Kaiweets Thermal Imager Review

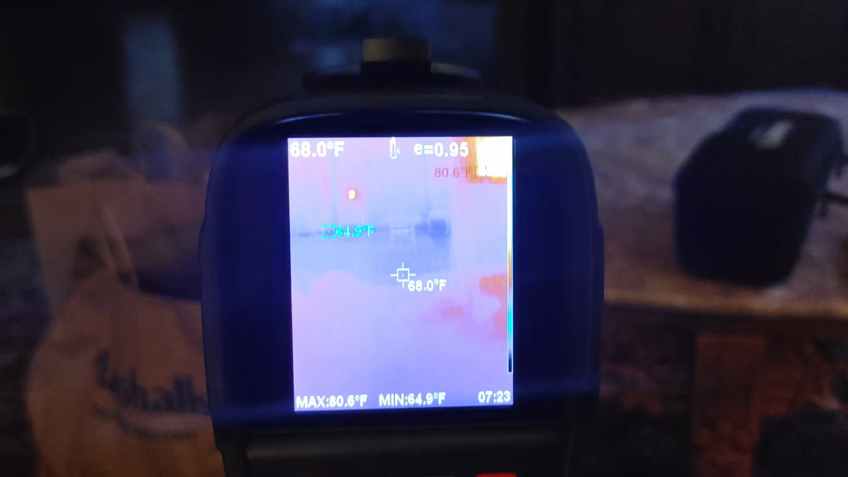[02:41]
On screen: spot 68.0°F, max 80.6°F, min 64.9°F
all right now we're looking at
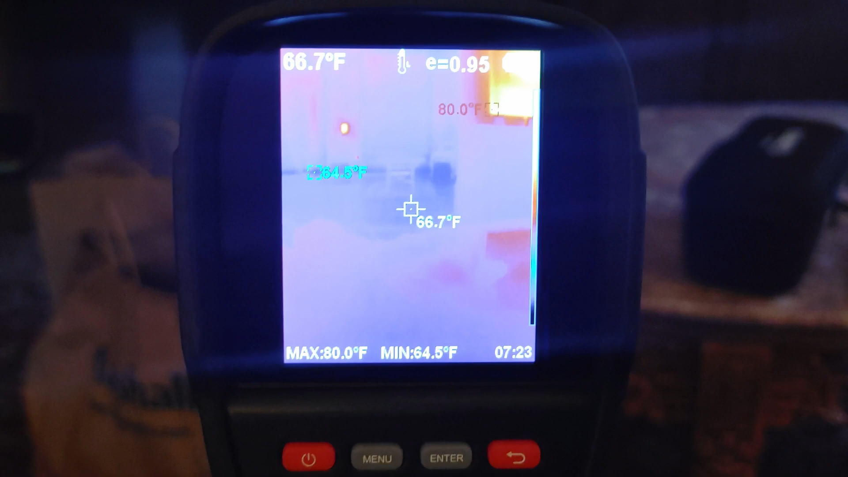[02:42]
On screen: spot 66.7°F, max 80.0°F, min 64.5°F
the kaiweets uh the screen is not showing up very great on
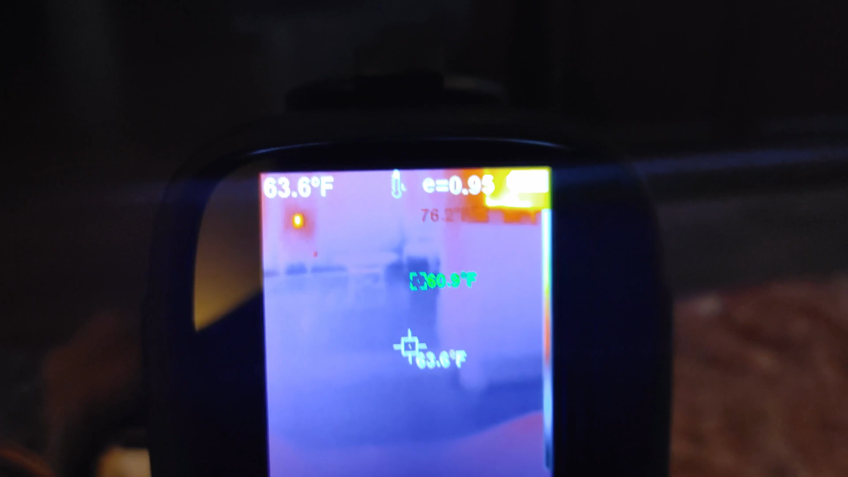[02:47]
On screen: spot 63.6°F
the cell phone uh in in person in real life this
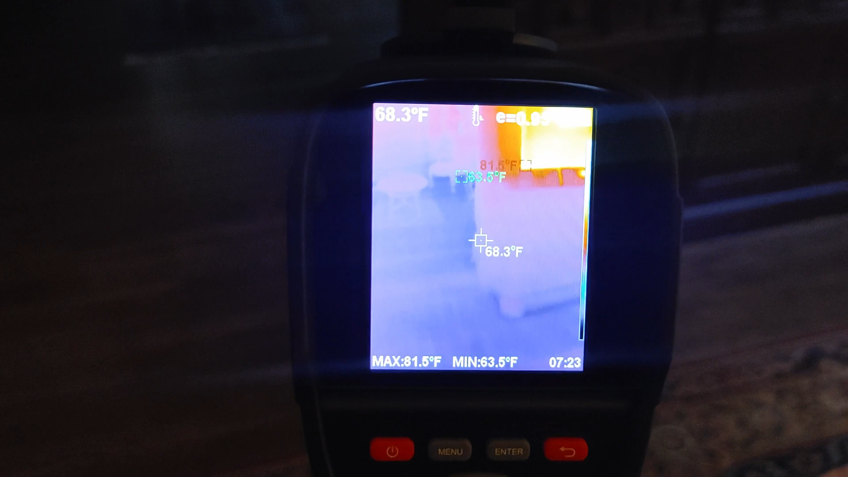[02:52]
On screen: spot 68.3°F, max 81.5°F, min 63.5°F
thing looks way different it's a lot more detail on through
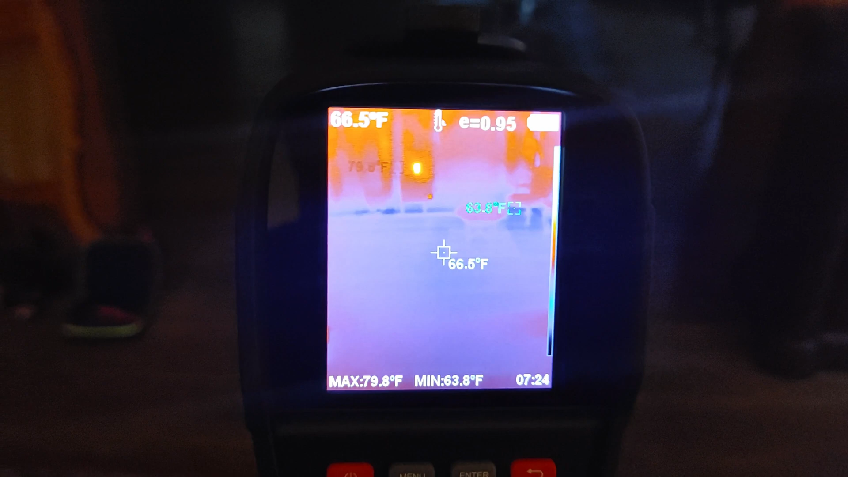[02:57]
On screen: spot 66.5°F, max 79.8°F, min 63.8°F
the cell phone it's showing up on my end hopefully it's showing up different for you guys more of a black
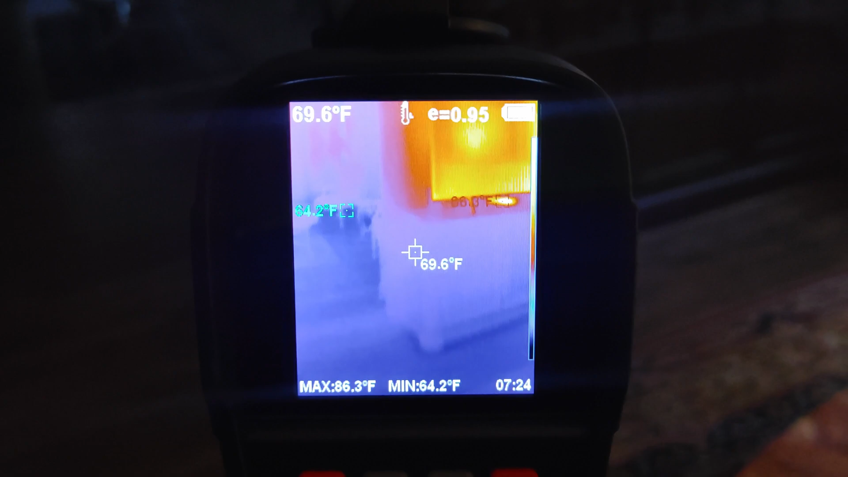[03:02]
On screen: spot 69.6°F, max 86.3°F, min 64.2°F
and white but i wanted to just talk about
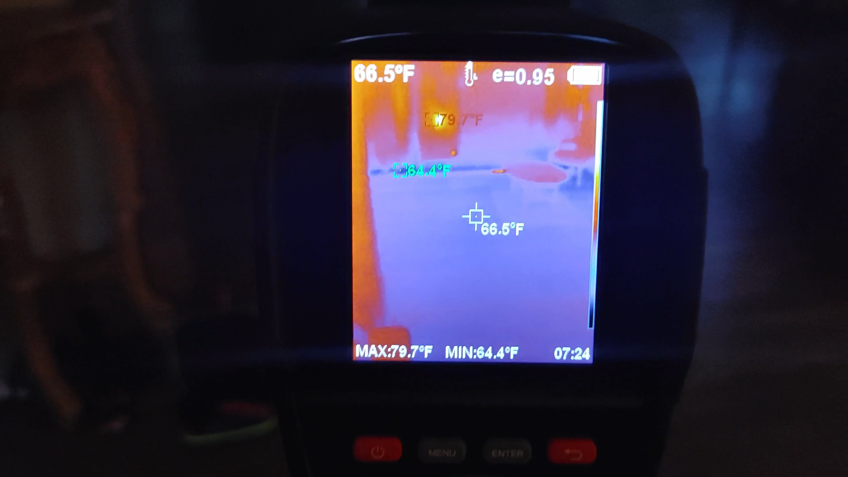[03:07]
On screen: spot 66.5°F, max 79.7°F, min 64.4°F
a couple things first off it is way more detailed the screen is bigger so it can fit more details
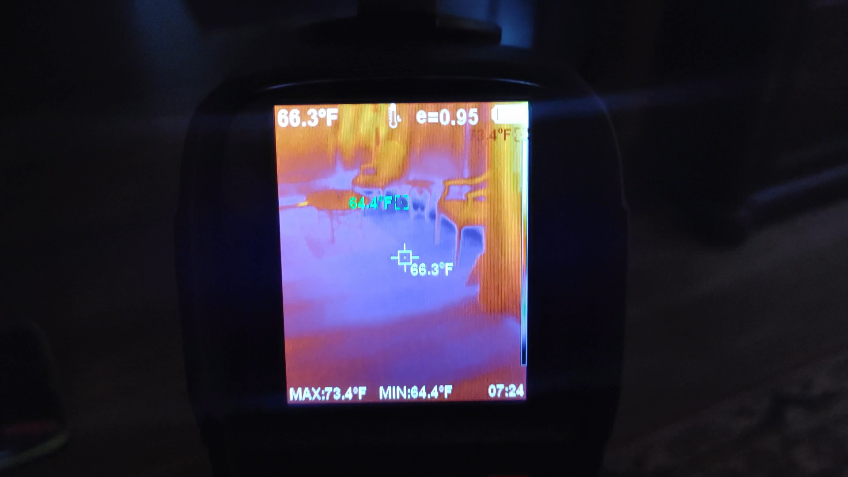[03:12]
On screen: spot 66.3°F, max 73.4°F, min 64.4°F
so as you see it has the three different temperatures the one at the pointed one
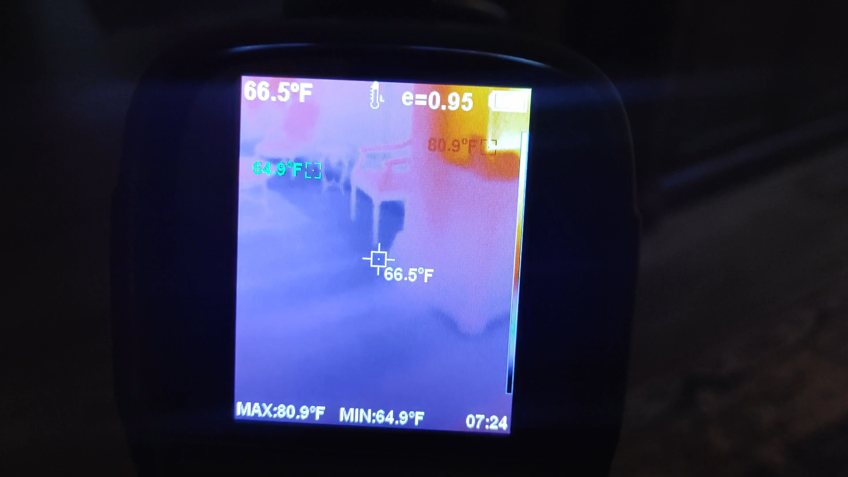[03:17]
On screen: spot 66.5°F, max 80.9°F, min 64.9°F
and then also it shows you the coldest temperature along with the warmest temperature and
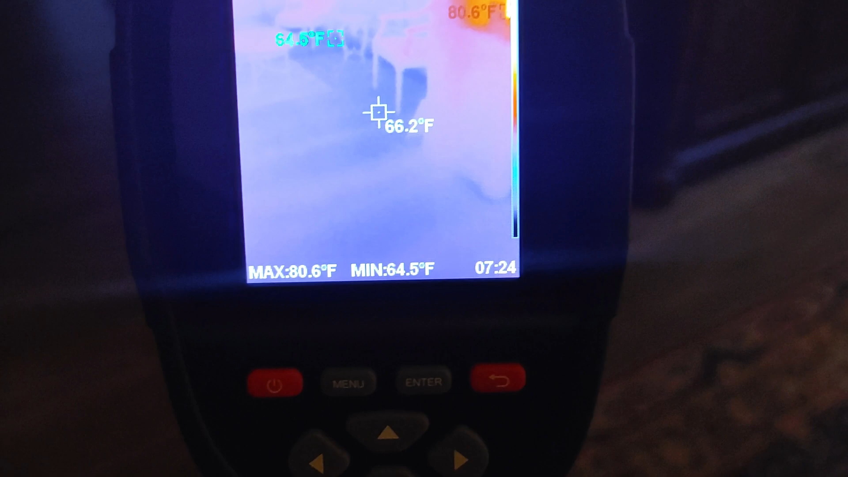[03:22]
On screen: spot 66.2°F, max 80.6°F, min 64.5°F
what i like is that you can read it on the bottom now the top down didn't do that you
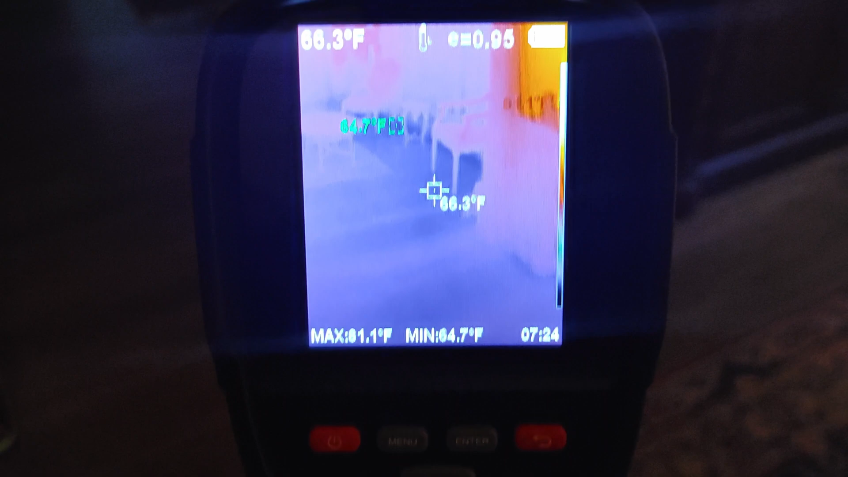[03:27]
On screen: spot 66.3°F, min 64.7°F
had to just kind of look and if you go back to that video you'll see there was a time where the
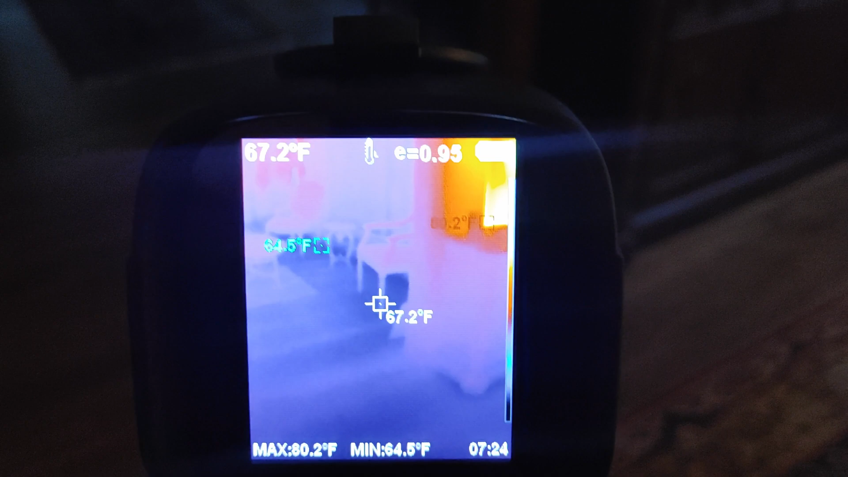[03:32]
On screen: spot 67.2°F, max 80.2°F, min 64.5°F
warmest part was like off to the side off to the right and i couldn't read it but this is telling what it is on the bottom so i already like that a lot i also love the pistol
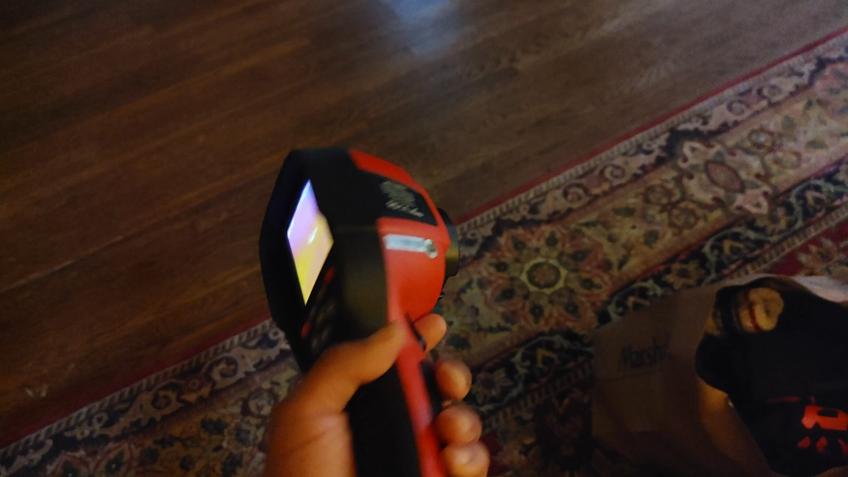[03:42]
grip uh you know i like that i prefer that now also we see the refresh
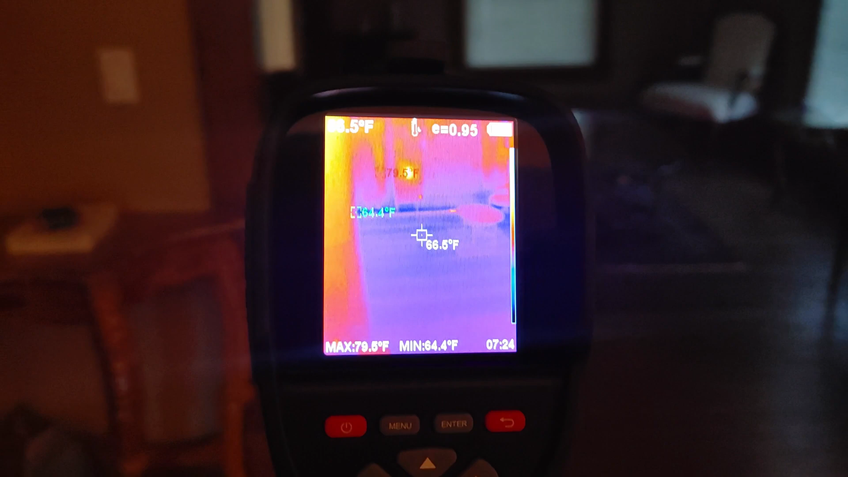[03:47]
On screen: spot 66.5°F, min 64.4°F
rate is a lot better than the flare um it's
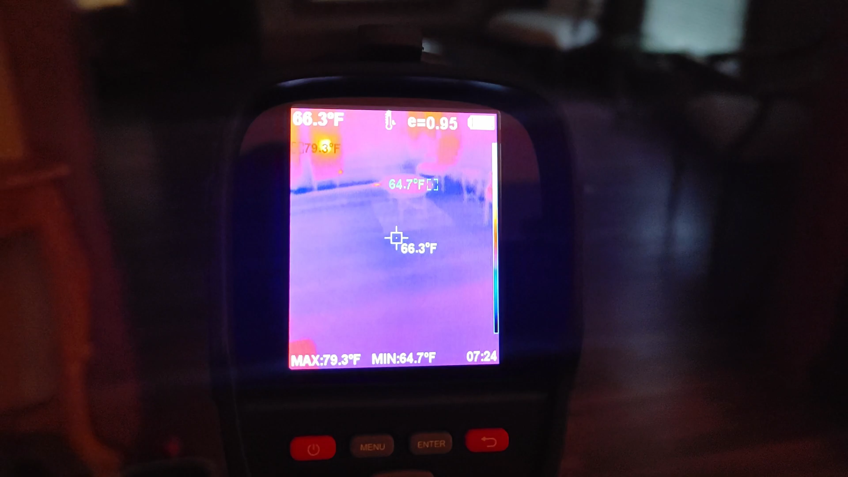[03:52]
On screen: spot 66.3°F, max 79.3°F, min 64.7°F
not as good as a top down but it is uh better than the flare
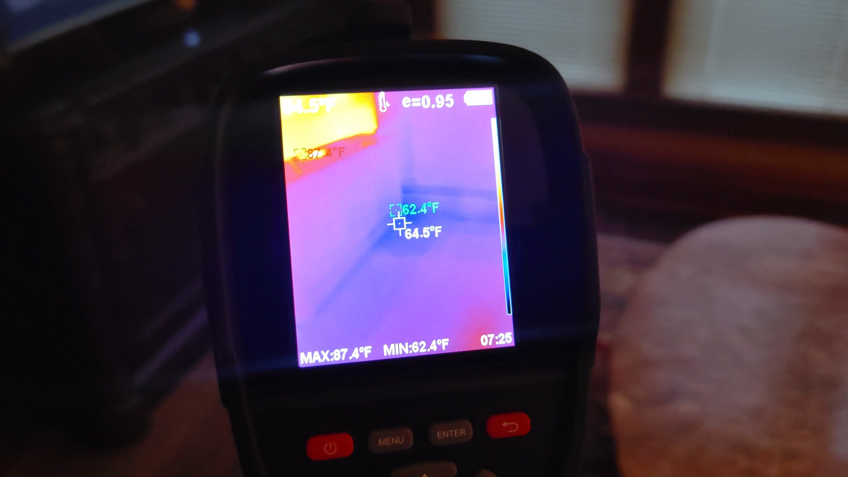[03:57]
On screen: max 87.4°F, min 62.4°F
and that might have something to do with the uh phone that it's plugged into